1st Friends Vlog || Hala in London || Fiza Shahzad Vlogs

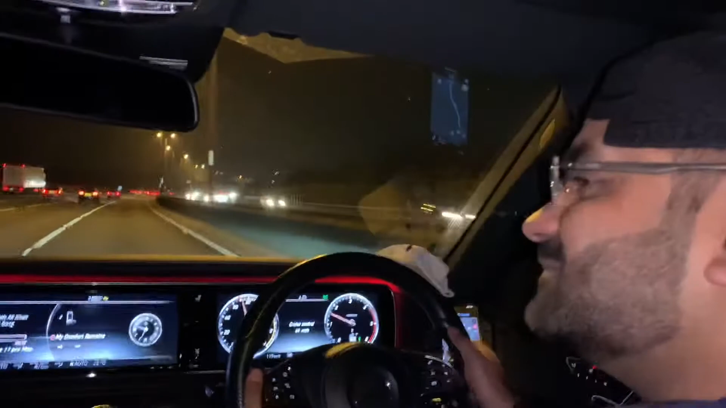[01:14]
ये हम M25 पे जा रहे हैं, तो ये साईं जनाब जो है ना चाय हुए हमें जो है ना ट्रेवल करवा रहे हैं M25 का।